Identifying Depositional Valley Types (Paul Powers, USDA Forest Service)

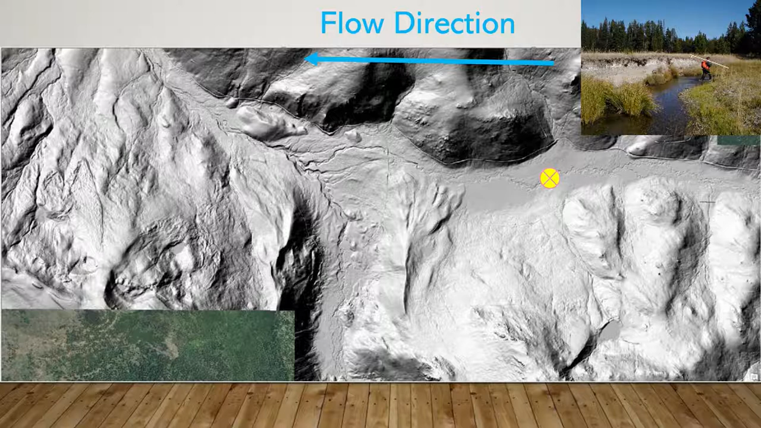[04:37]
but what we want to do is get a little bit sharper resolution than that we want to dive into a particular project and try to untangle it and and make sense of
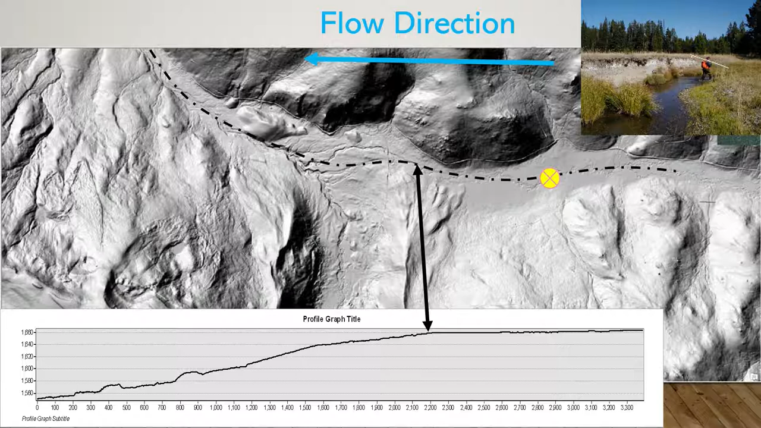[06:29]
the focus of most of our restoration now is finding this location and understanding both why it's there and how it functions so i'll step you through kind of how we're interpreting that and how we make sense of it and then how we're going to use it later in a design so if we zoom into that location you'll see that there's um on the left side of the screen there's a couple pattern uh streams flowing to the left and then right in the center we have a stream excuse me a road that goes north south and so what we're going to do is all
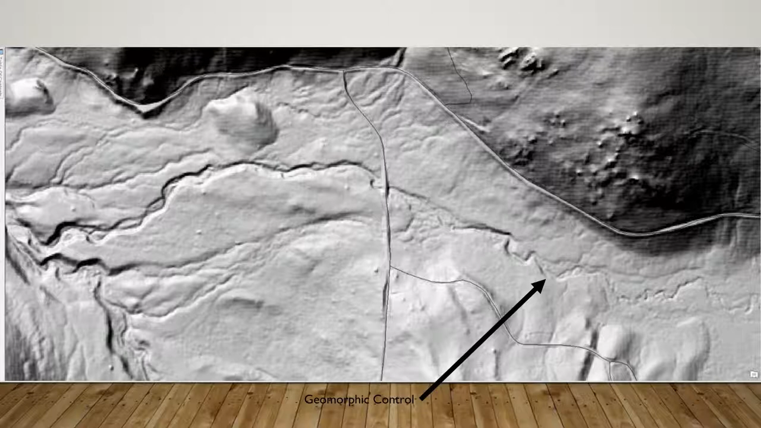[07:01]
the flow is in that channel to the north on this slide i'm going to walk you down the road we'll jump into the stream and show you what that looks like if i point the camera at my toes this is what the riverbed looks like
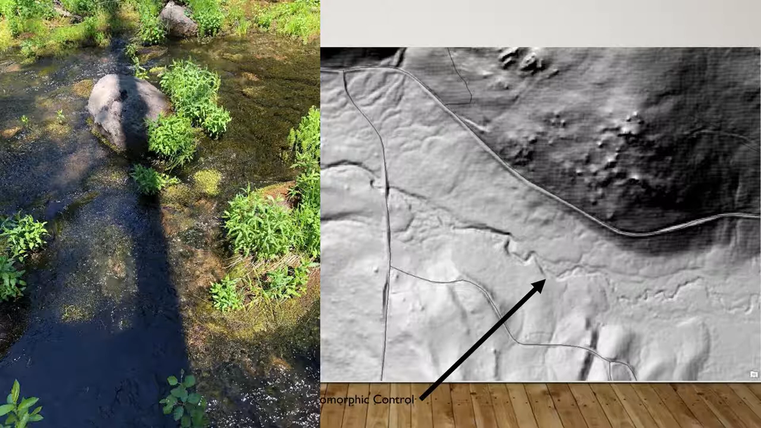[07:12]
it's pretty large substrates uh mostly large cobble some small boulder stuff but i'm also seeing a lot of moss growing on the substrates so right away my impression of this particular spot is that this is a very stable environment right we're not getting a lot of turnover of this bed it's it's it's staying in position long enough that it's growing these mosses if i tip my head up and look upstream a little bit
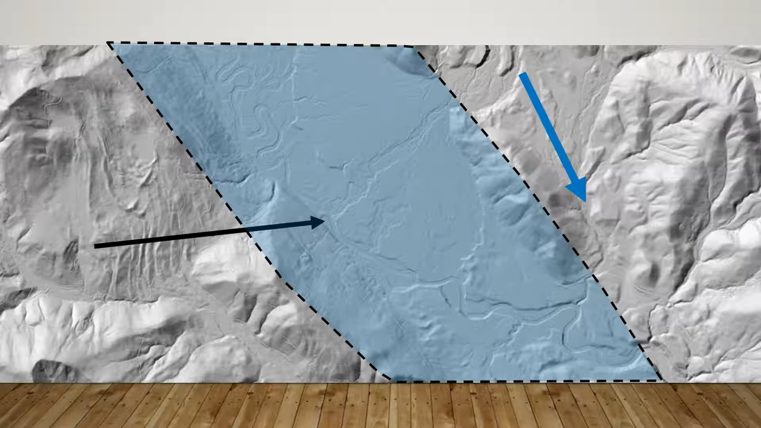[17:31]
what we see here in blue and again that tributary was flowing on the back side of the lateral moraine and the confluence is downstream now if i take that away what you probably you guys can probably already see in this in this lidar hillshade imagery is that lateral moraine on the left side is intact for a spot but then there's a piece missing so i think what we had happen was that that tributary eventually impounded or it caused somehow it caused that lateral moraine to fail and then we get this big episodic pulse slide of all that glacier material again which is going to be very
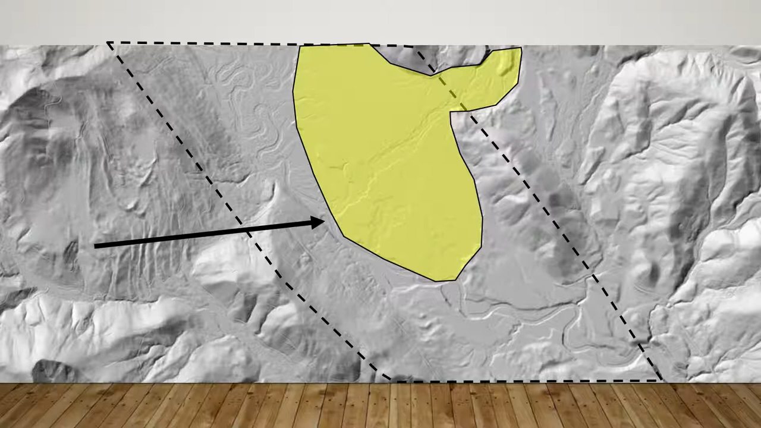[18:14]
coarse very large material not the fluvial substrates of the chihuahua river but this much larger non-erodible material so flowing down and impounding against the chihuahua and pushing that against the opposite wall so
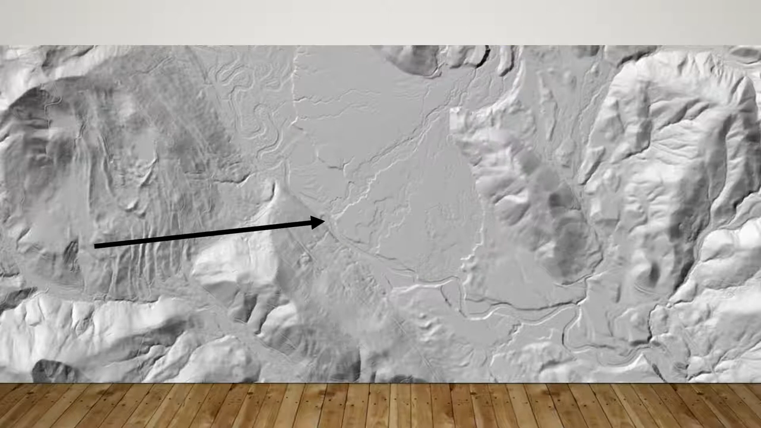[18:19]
there's that same location now again if this was a control why is it no longer functioning again we had the same kind of breach manual lowering
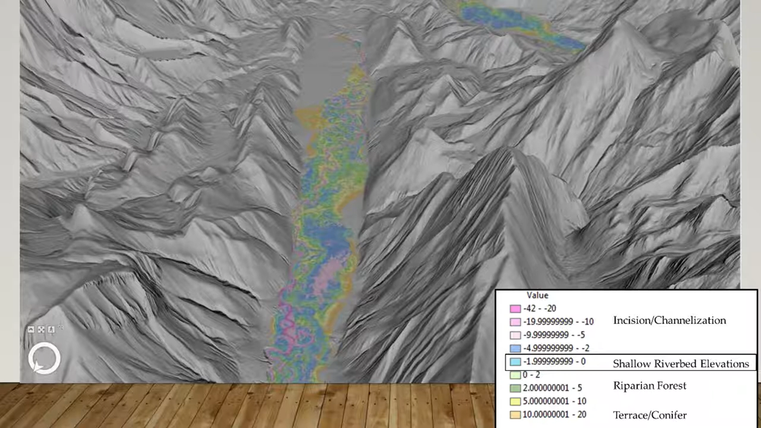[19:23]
and so we can see where that occupied really nice sharp edges along both sides and then towards the uh up down there you can see where that where that lateral moraine has failed and all that material out into the chihuahua valley zoom in on that a little bit closer for you so i think when you can when you put the the landscape scale in the valley scale into context like that that
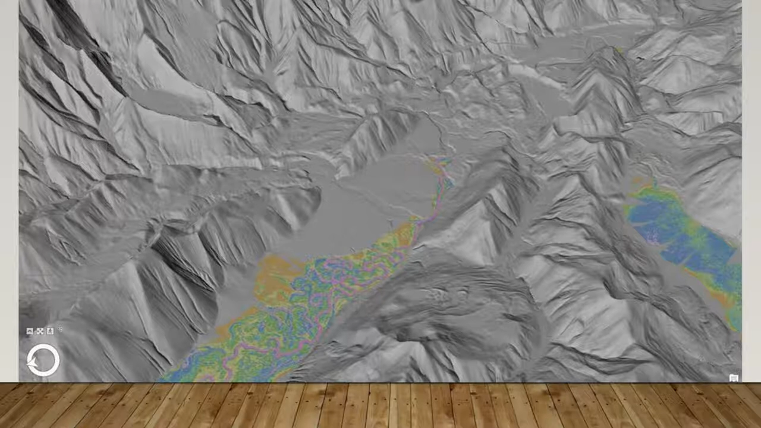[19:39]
really helps us for shaping our restoration plan for this if we understand how that chihuahua valley formed upstream and why now we can start to put together a design for how to get it restored all
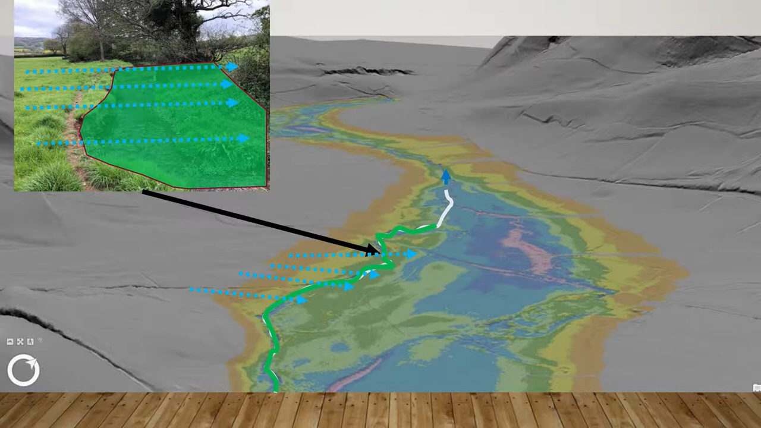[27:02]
up to the greens that you see in the rem map and thereby restoring flow across that surface rather than downstream through it and then the river ala would occupy everything that you see to valley right so in those those blue and pink zones and so those might look like this which is dramatically different from the current river channel right so you'll you'll get to see some examples of how to build valleys that look like this when damien and jared share their presentations